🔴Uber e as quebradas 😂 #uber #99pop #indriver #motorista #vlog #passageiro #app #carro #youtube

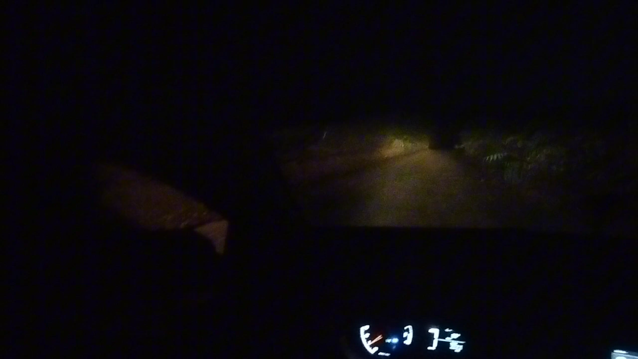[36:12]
Eu e minha cabeça de vir pra cá e não conferir. Esqueci que tem essa chácara aqui. 600 metros, façam retorno. Eu esqueci, né, cara? Esqueci que tem essa chácara. Tá vindo, ó. Tá vindo outro carro aqui, ó. Ainda bem que tem uns corner aqui. Vamos. Acho que o cara passa aqui, né, mano? Eu sei porque eu entro nessas coisas, viu, velho? Falar pra você, viu, mano? Só passa dois carros às vezes aqui e tô eu aqui.